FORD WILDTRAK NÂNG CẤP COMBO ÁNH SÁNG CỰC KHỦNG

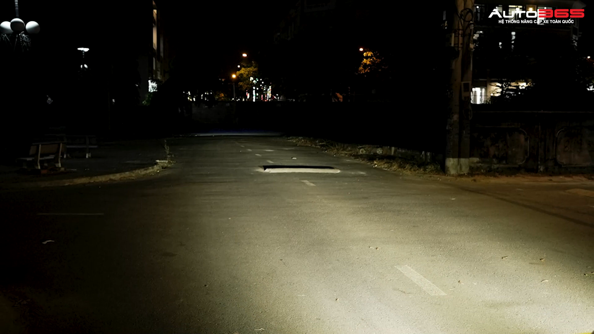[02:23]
có thể quan sát ở điều kiện chiếu gầm rất là tốt Bụng sáng cũng sẽ được đậm hơn Từ đó sẽ
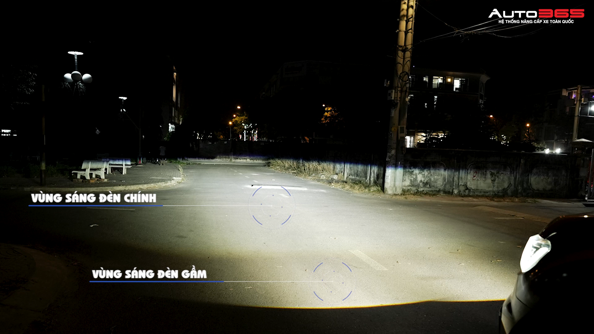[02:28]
giúp cho xe mình có một cái độ bắn đường tốt nhất
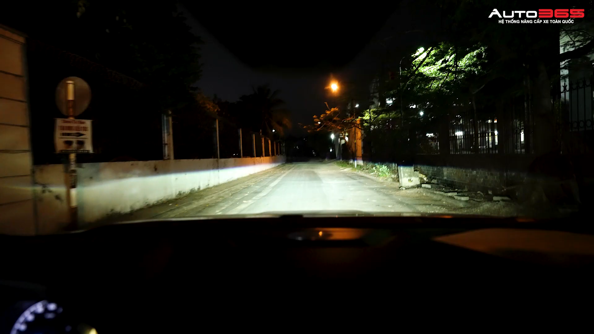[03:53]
Lợi thế của cung sáng rộng là khi các anh lái xe vào những đoạn đường đều Sẽ dễ dàng quan sát hai bên đường hơn Có thể là hơi quá nhưng mà khi các anh nhìn vào Các anh cảm giác như là một cái tấm thảm ánh sáng Chứ không phải là một cái ánh sáng thông thường Pha lên thì rất là cao Ánh sáng rực ở các tác cây xung quanh Hơn nữa khi nhìn rất là rõ ràng Vì ở L92 Pro đã có thêm một cái mắt trợ pha laser Nên